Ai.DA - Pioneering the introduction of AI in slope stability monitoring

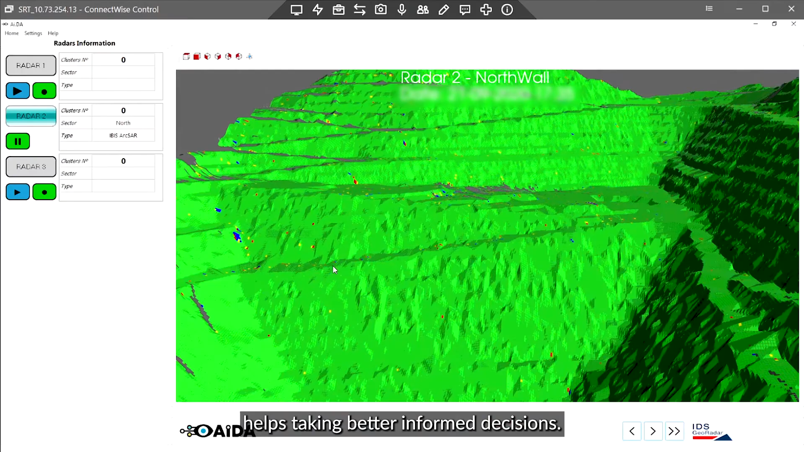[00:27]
AIDA is an artificial intelligence based software
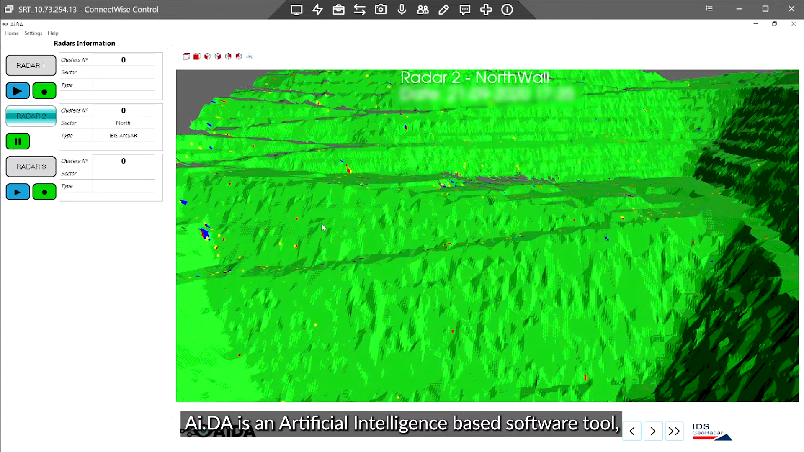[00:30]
tool supporting professionals in the radar data analysis and its interpretation.